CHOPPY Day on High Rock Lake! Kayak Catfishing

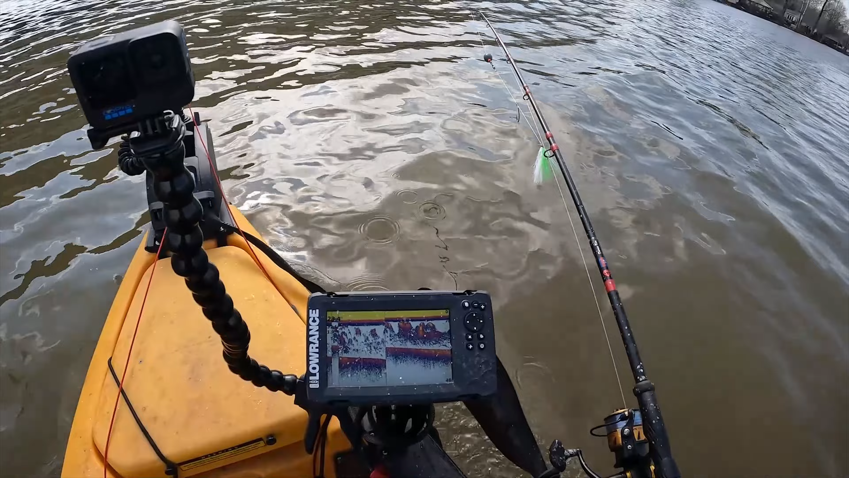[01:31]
Yeah, I didn't bring my cast net. I didn't need to. I got bait the other night, last night. But yeah, I caught them all right here, man. Lots of bait over here.